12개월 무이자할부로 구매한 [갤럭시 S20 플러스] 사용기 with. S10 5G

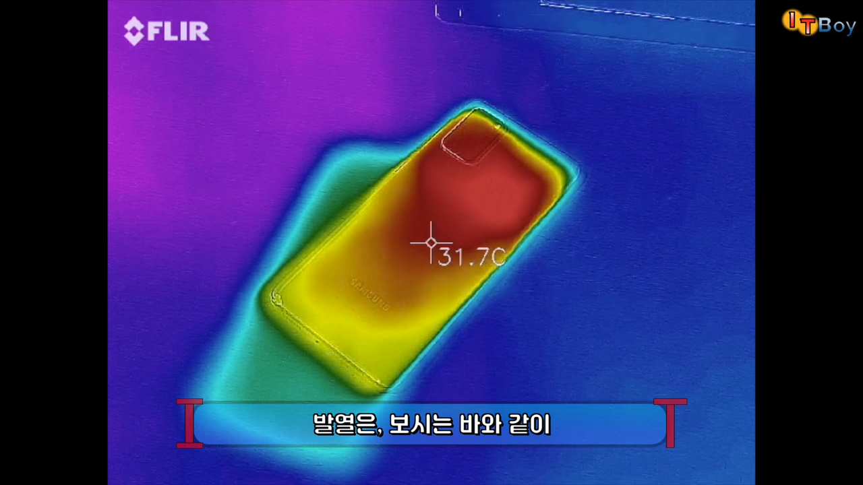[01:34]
On screen: spot 31.7°C
모바일 배틀그라운드를 최대 성능, 최대 밝기로 30분 정도 즐겨봤는데 발열은 보시는 바와 같이 최대 온도가 33도 정도여서 게임을 하더라도 뒷판이 뜨겁게 느껴질 정도는 아니었고 준수한 수준이었습니다.